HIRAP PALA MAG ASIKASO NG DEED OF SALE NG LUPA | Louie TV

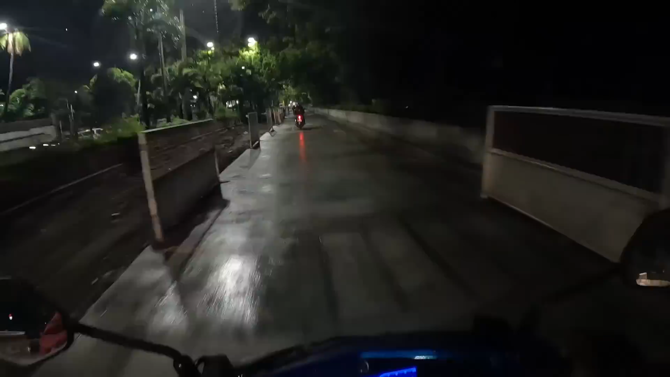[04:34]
Nandito na tayo sa palengke ng Paranaque.
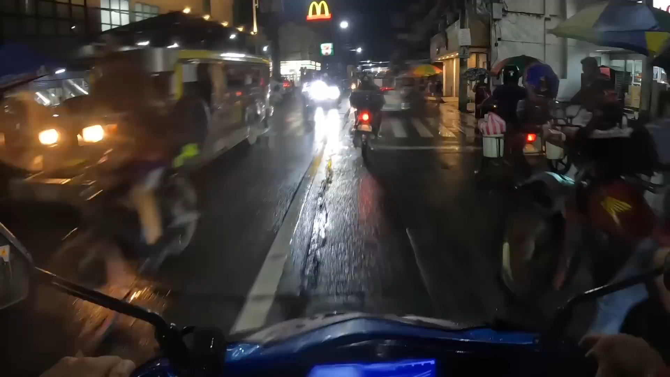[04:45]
Paranaque na tayo, Paranaque na po, Paranaque na po. Oh, yeah.
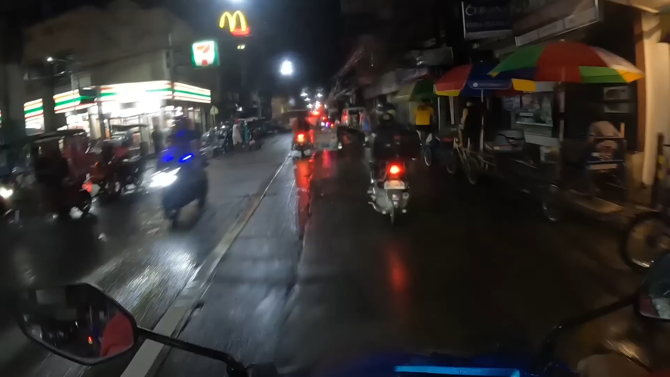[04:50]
Sa oras na to, nandito na tayo sa Las Piñas. Mga kapanalig, Las Piñas City.
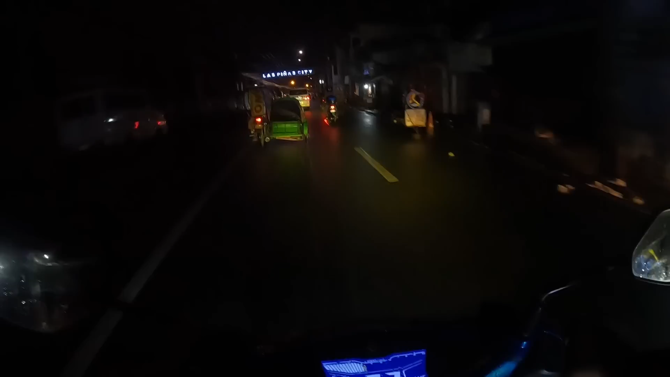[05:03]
tayo na butas. Hanggang dito umuulan mga kapanalig. Habang lumalayo tayo, mas lumalakas pa. Hanap muna tayo ng masisilungan. Baka magkasakit tayo nito. Okay, pumunta muna tayo dito sa isa din nilagay, no? Dahil basang-basa na ako.